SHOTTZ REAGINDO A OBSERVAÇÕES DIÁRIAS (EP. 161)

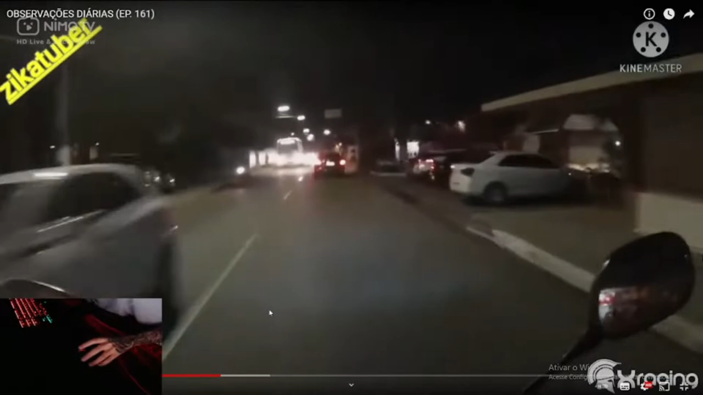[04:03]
e também zero cara já tá foi essa véi
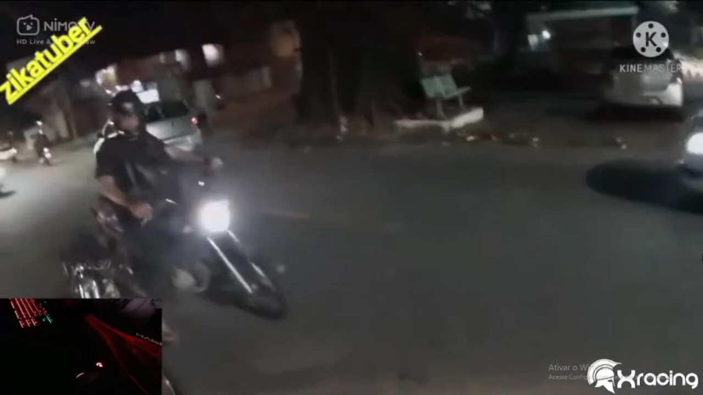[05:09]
caiu aí queda da peste ele levou de bicicleta
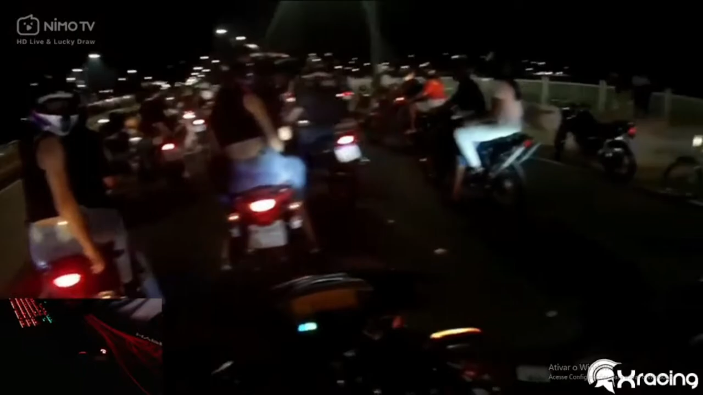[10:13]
aqui no rio, enquanto os cara pega, não deixa correr não, viu?